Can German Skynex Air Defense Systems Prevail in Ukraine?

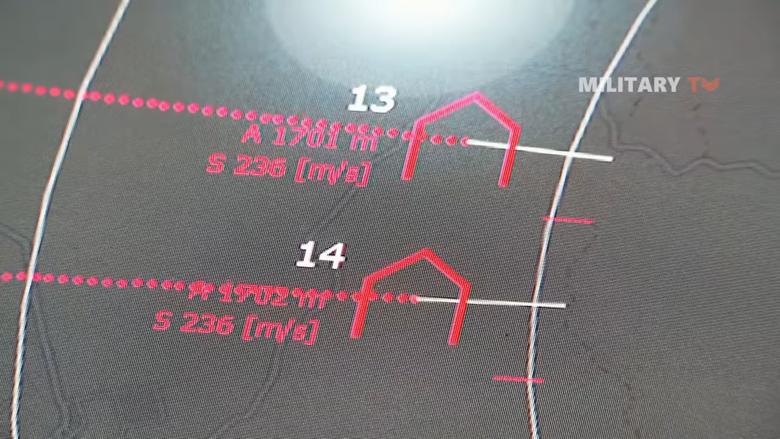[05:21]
the X-TAR-3D is a tactical acquisition radar operating in the X-Band and capable of performing various missions in three dimensions. The radar's functions include search, detection, acquisition,
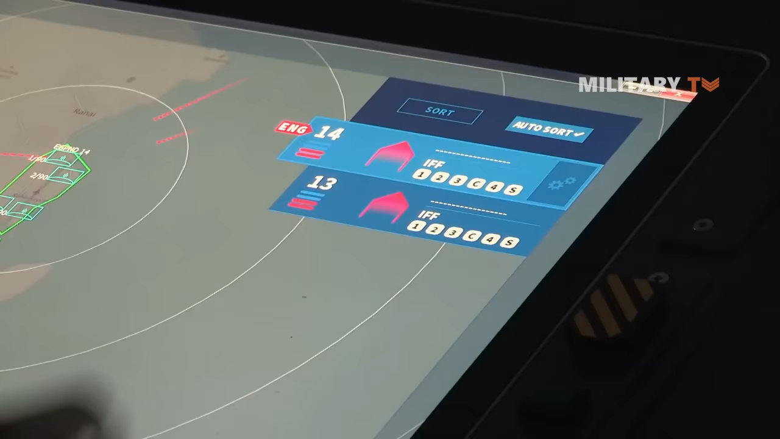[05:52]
and communication systems for the SkyMaster battle management system.
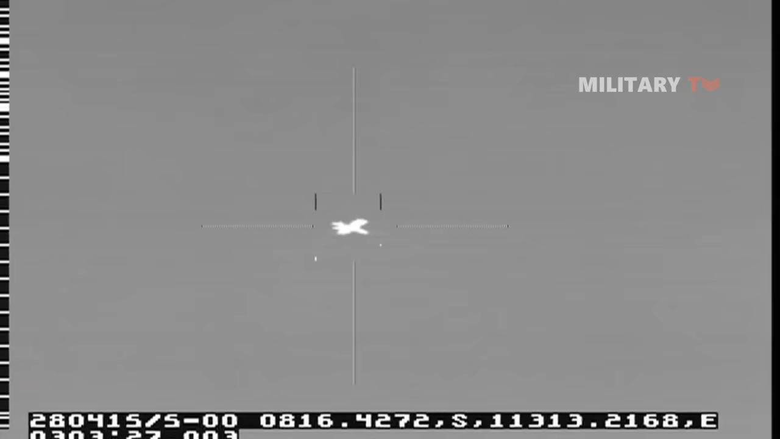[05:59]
It offers the operators all the essential command and
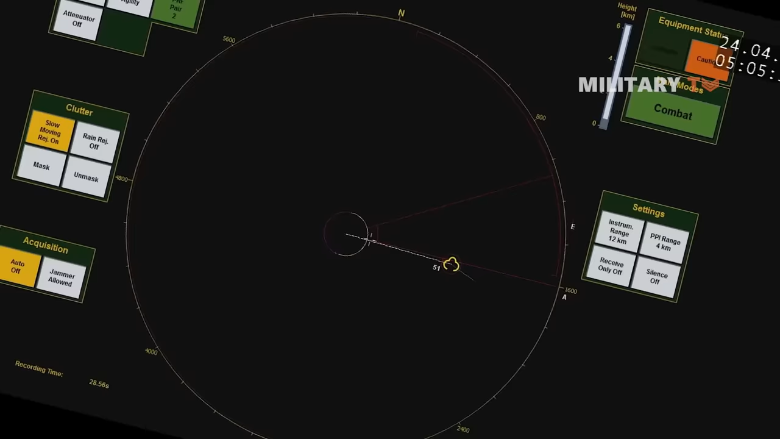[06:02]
control functionalities required to effectively carry out their air defense missions.
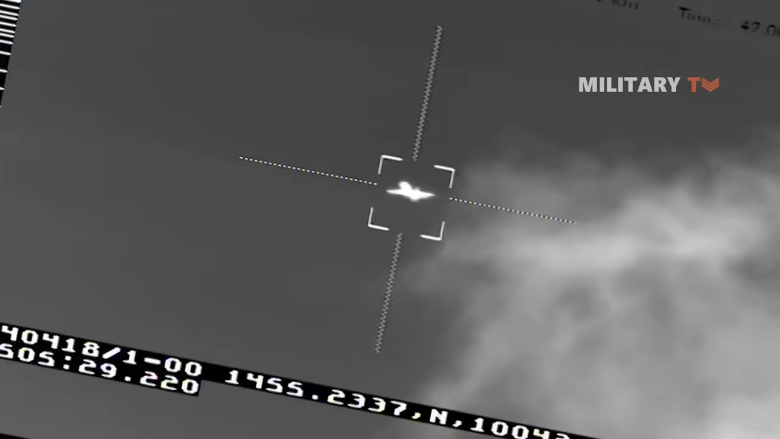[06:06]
This encompasses control over connected weapons and sensors, targeting, and firing.
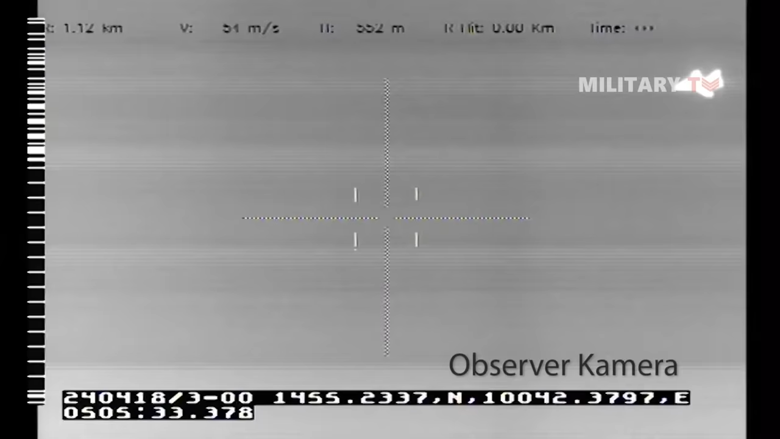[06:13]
Now let's look at the effective ranges and altitudes covered by the SkyNet system.